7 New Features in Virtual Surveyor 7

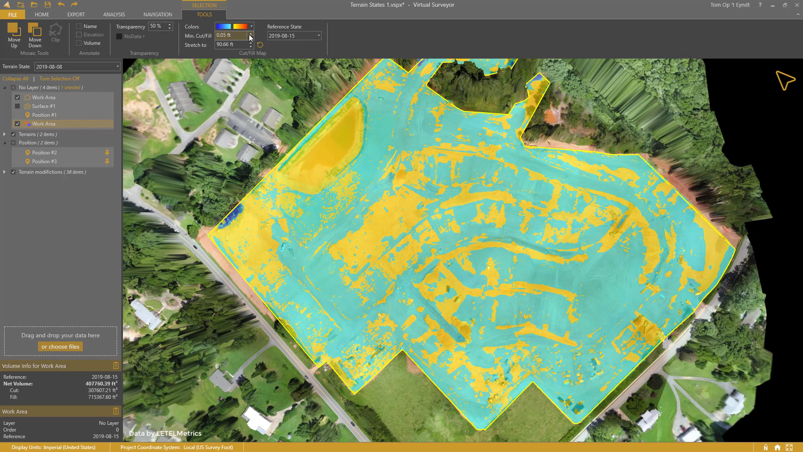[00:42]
You can play with the minimum and stretch two values to emphasize the appearance. Also, a height difference tooltip automatically appears when you hold your mouse still. It shows the elevations and the cut or fill between the two terrain states. Number 2. Terrain States Cut and fill maps are possible because we introduced the concept of terrain states.
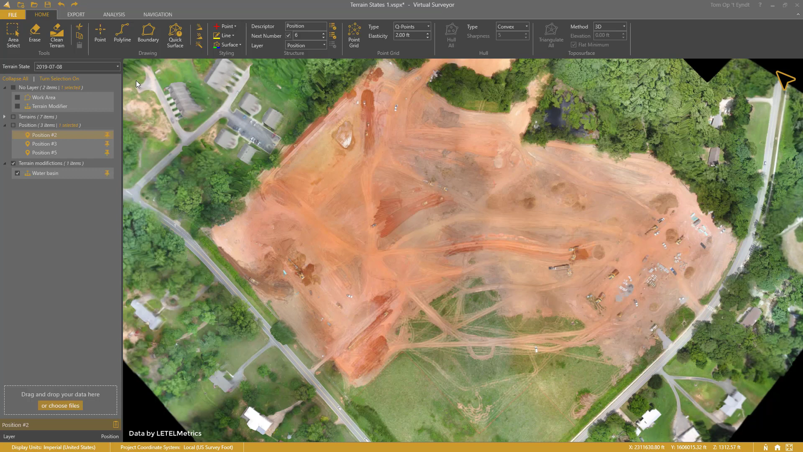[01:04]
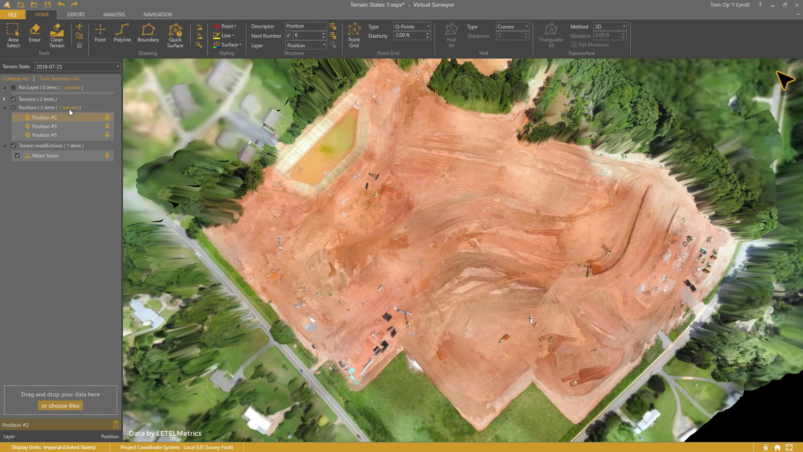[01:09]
Terrain states allow you to organize your work area over time.
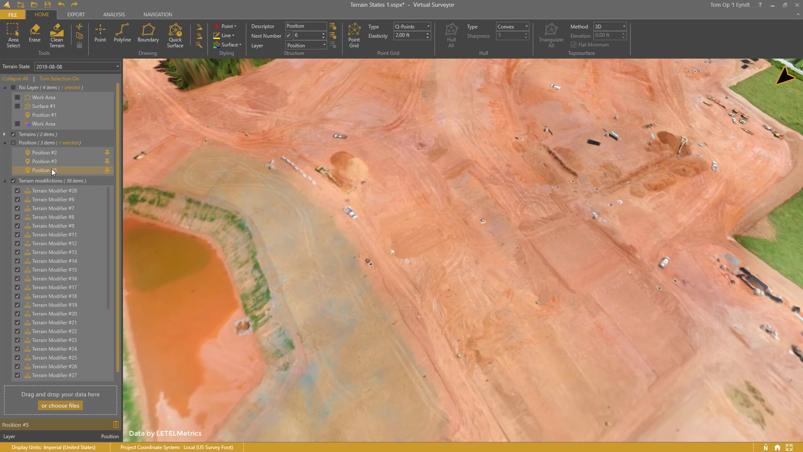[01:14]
Also, your terrain modifications stick with the relevant terrain. Look at these bulldozers.
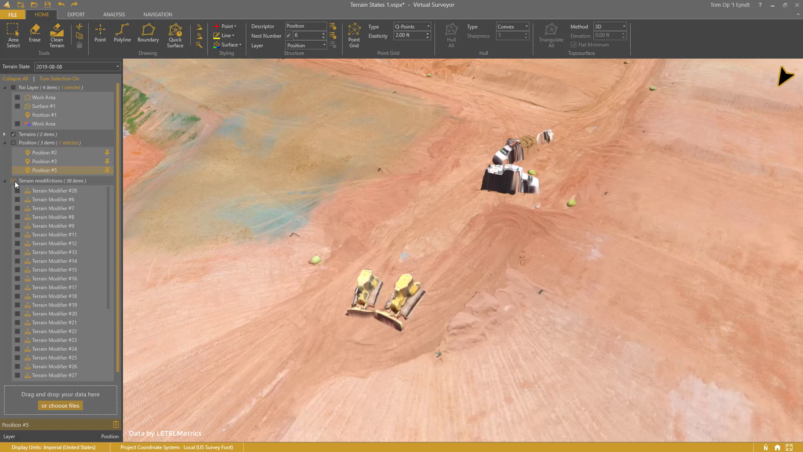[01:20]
It's very unlikely that they will stay at the same location. Creating a terrain state is simple.
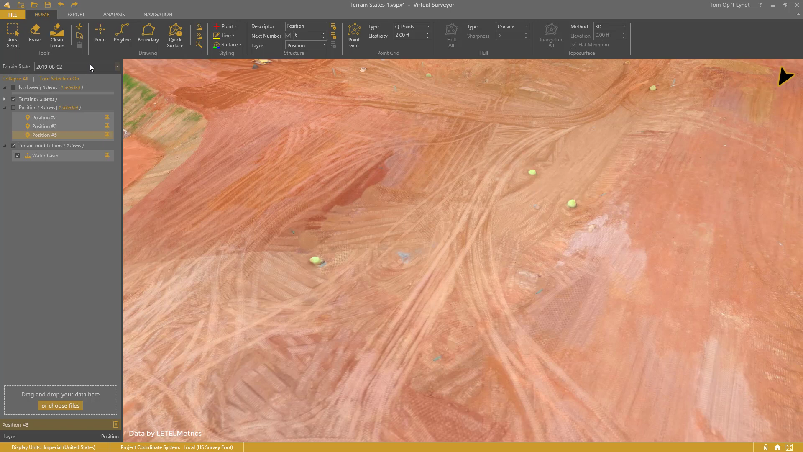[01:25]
Add a new state in the drop-down and add your ortho and DSM.
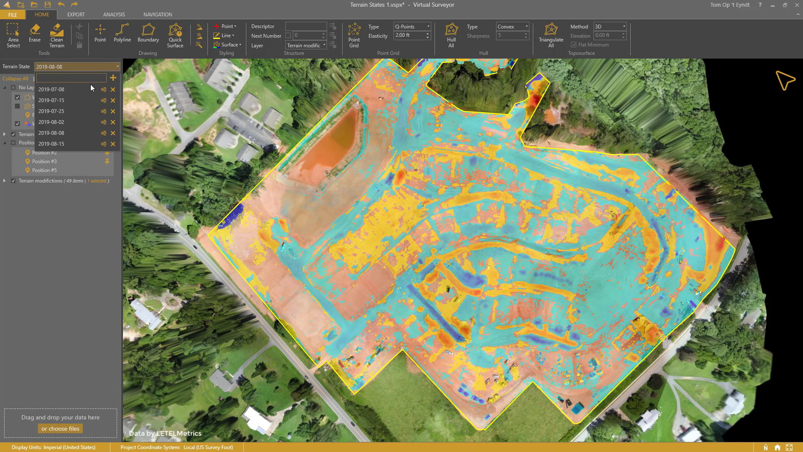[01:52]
When you pin your cut and fill map, you can assess the cut and fill evolution over time.
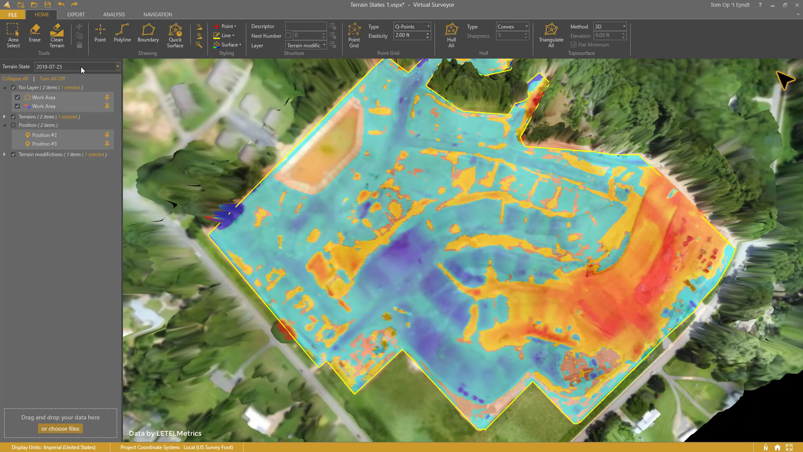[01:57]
When you change states, the cut and fill map updates automatically. Also, this water basin is pinned. Over time, it fills with water and shows noise. You don't want that noise or a water level to influence your volume difference.
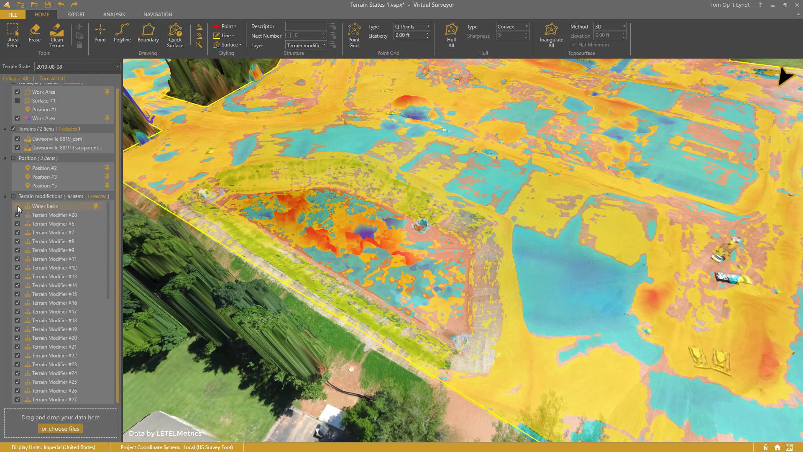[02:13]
I've pinned the terrain modifier so that it
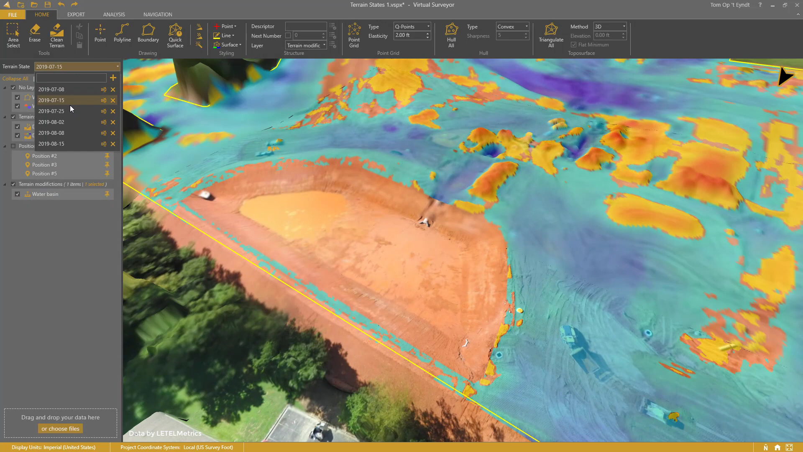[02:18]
doesn't influence the volume calculation in any state. Number 4.
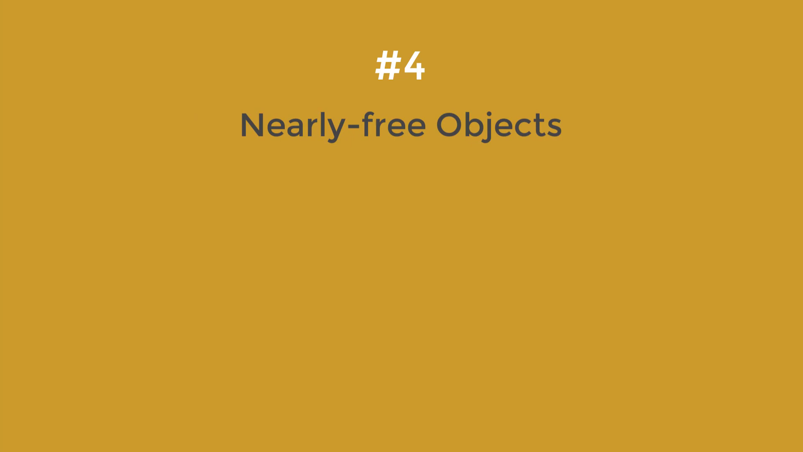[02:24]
Nearly Free Objects We have improved the Clean Terrain.
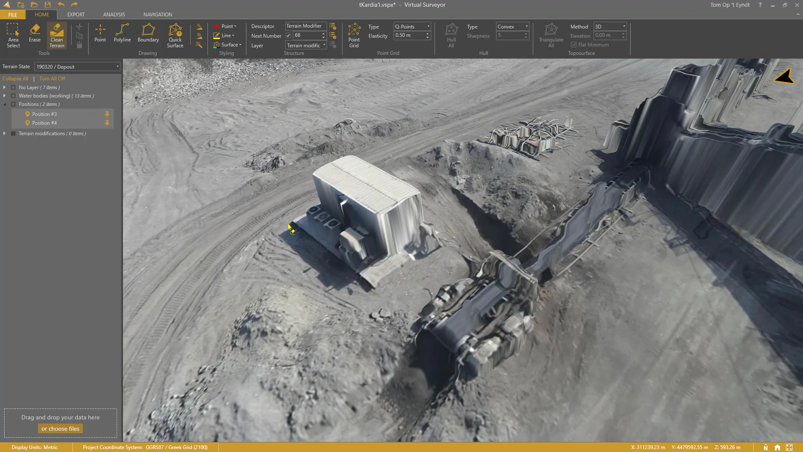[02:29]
In the past, it was designed for freestanding objects like this container.
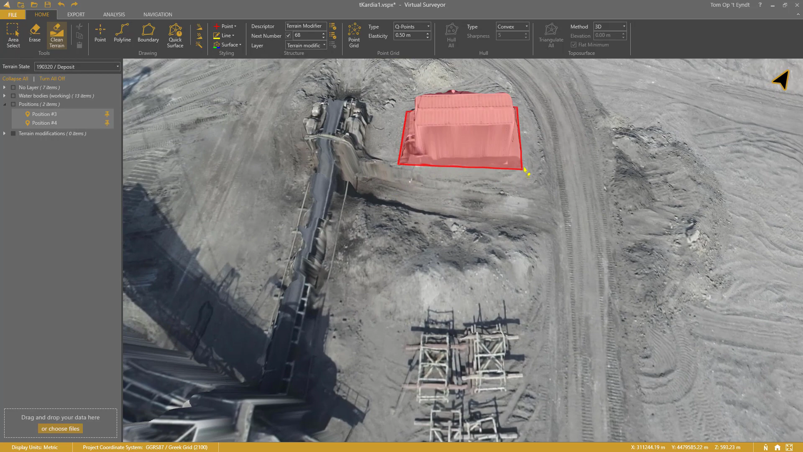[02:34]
Now, it also works well for nearly free objects that touch other surface objects,
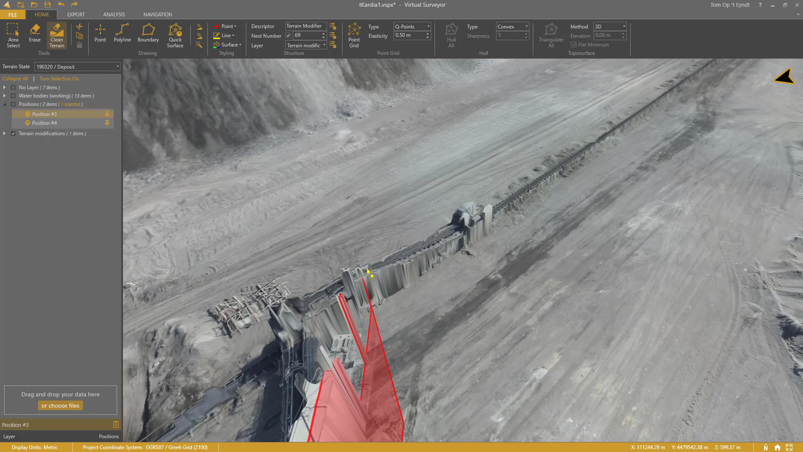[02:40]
like this large conveyor. Simply trace around the conveyor and you'll see a sharp edge being cut off here.
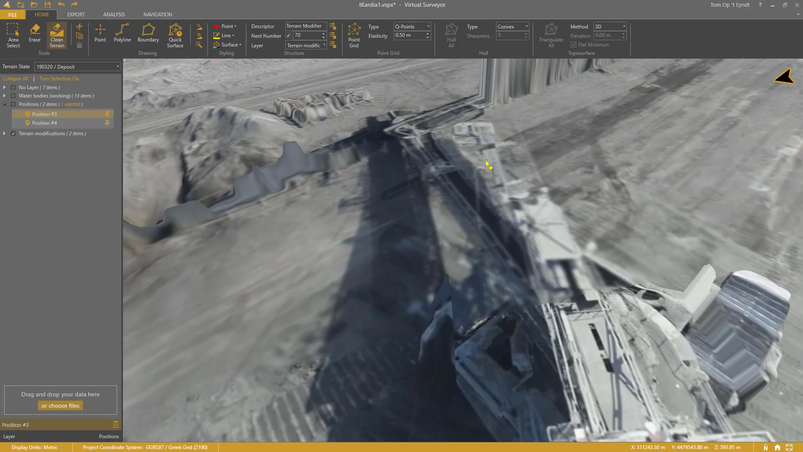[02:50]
The Clean Terrain is a tool you will use intensively for your Earthworks projects.
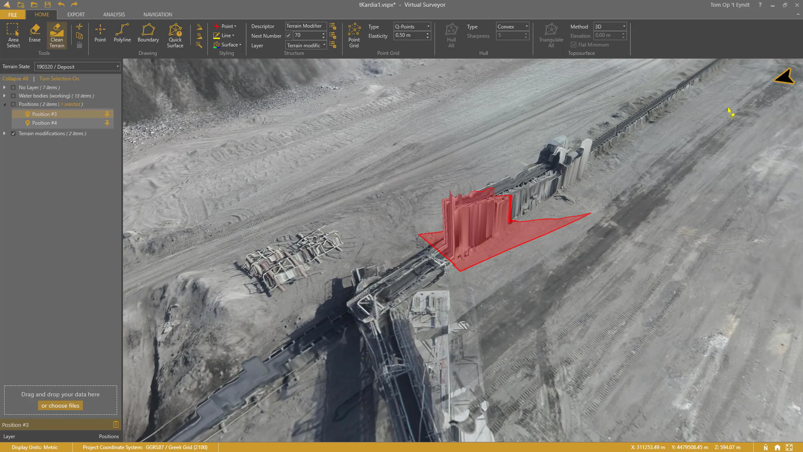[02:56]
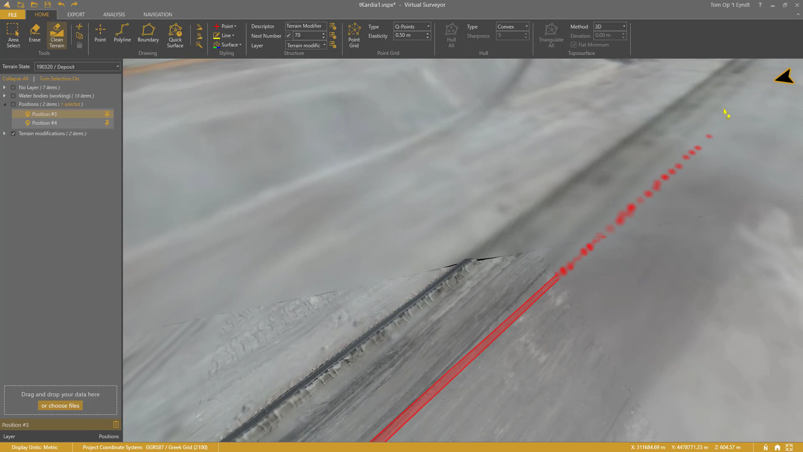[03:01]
It will help you clean your terrain states and allow you to calculate precise volumes. Number 5.
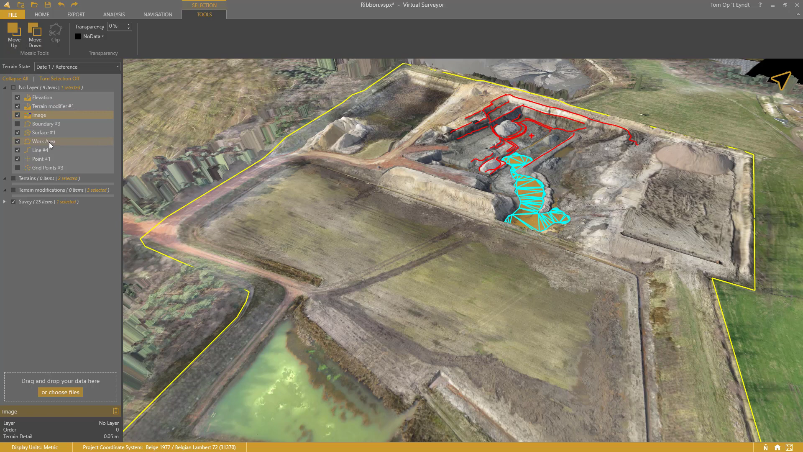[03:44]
Clip terrain is not shown at this point. I can also select an image terrain and choose to change the order so that it appears on top. And when I select multiple items, I only get those buttons that are relevant for the joined selection, like clip terrain.